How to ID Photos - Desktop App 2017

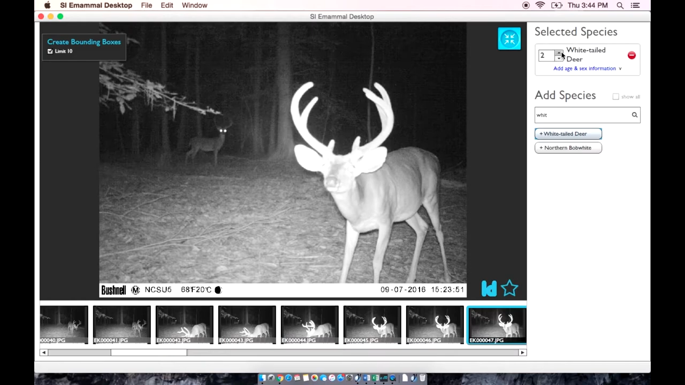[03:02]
Remember that we are tagging the animals in the sequence and not in the individual photos. So as we go through these images, we can see that there are only two deer and not 50. If there is a second species, we can add it by clicking the common name button. We can remove tags if we make an error by clicking the red button here. For some species, we may also want to distinguish between male and female and adult and young. For most projects in eastern North America,
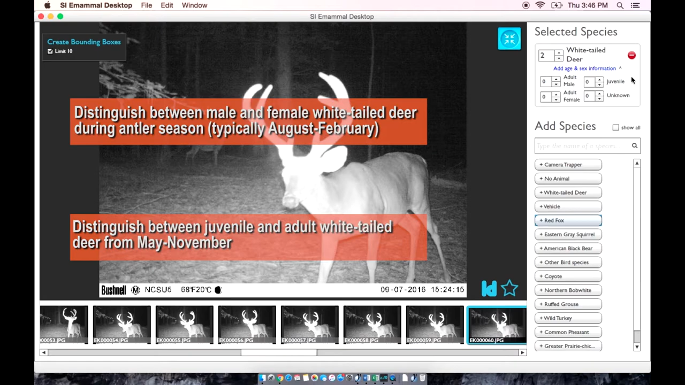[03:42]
we will want to distinguish male and female white-tailed deer during the antler season, which is typically between August and February, and juvenile and adult white-tailed deer from nay to November. For other species, you can attribute these labels only if you are sure. If you are not sure of the gender or age of the individual in the photograph, please leave it as unknown, unless you get other specific instructions from your volunteer coordinator. When using the age or gender categories,
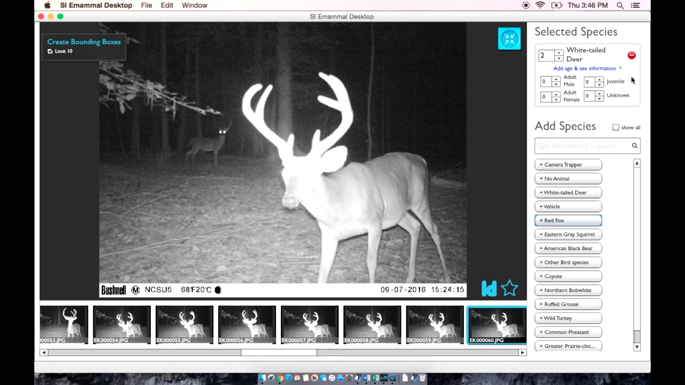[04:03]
input the number of individuals in each category for that sequence. Here is an example of a white-tailed deer where we cannot identify the age or the sex of the individual. So we will say it is one white-tailed deer and not identify the age or the sex.
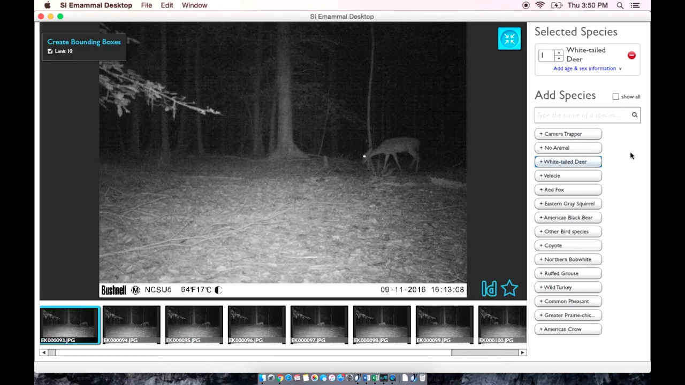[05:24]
to make sure that there is only one and that there are no other animals that come into the frame. Because this individual does not have spots like a fawn and does not have antlers like a male, we can identify this deer as an adult female.
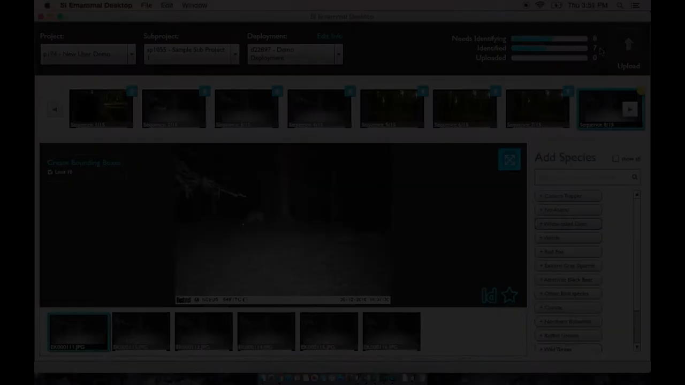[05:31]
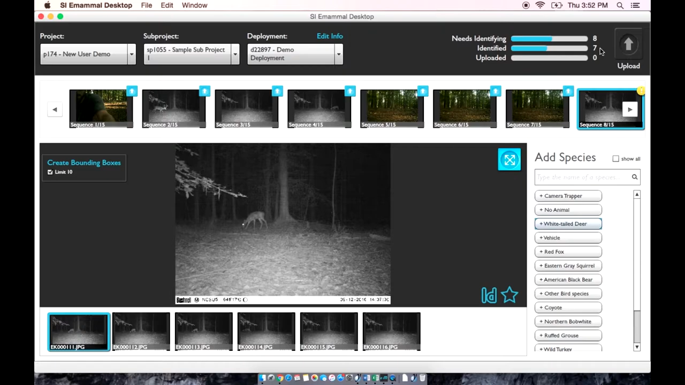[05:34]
Notice as we are going through and identifying these sequences, we can look up at our status bar and notice that the number of sequences that needs to be identified is decreasing, while the number of sequences that have been identified is increasing.
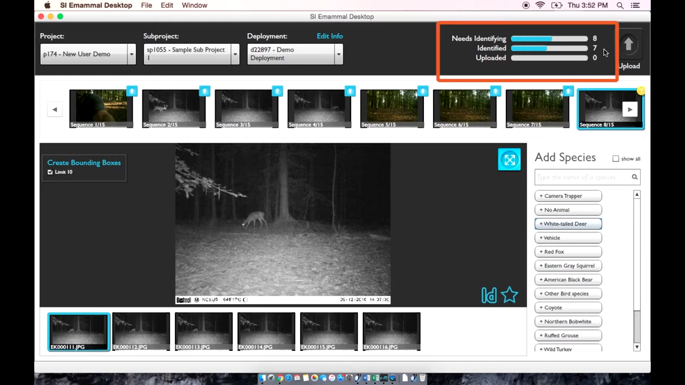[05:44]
We have a new species here, which is a coyote, so I am going to label it coyote. However, I cannot tell if it is a male or female or the age of the animal, so I am going to leave it as unknown.
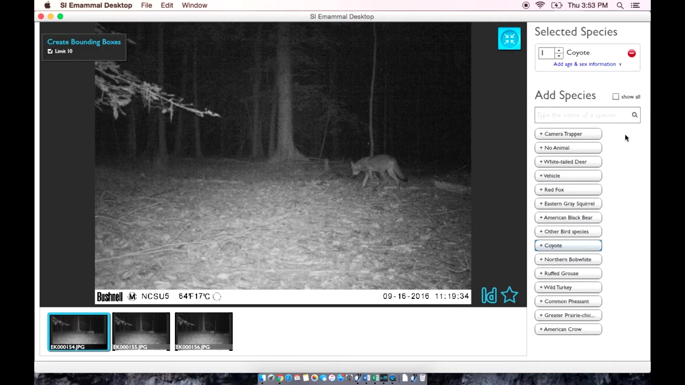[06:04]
Sometimes you will get images of parts of an animal and will not be able to tell what kind of animal it is. In cases like these, you can type in unknown and we can select unknown animal and it looks like there was only one in the sequence,
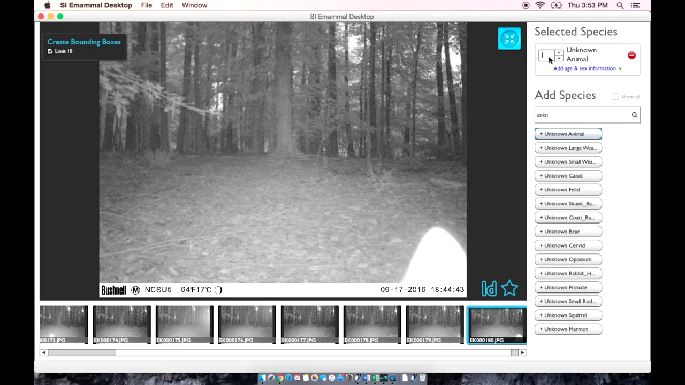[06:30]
so we are going to leave this as one unknown animal.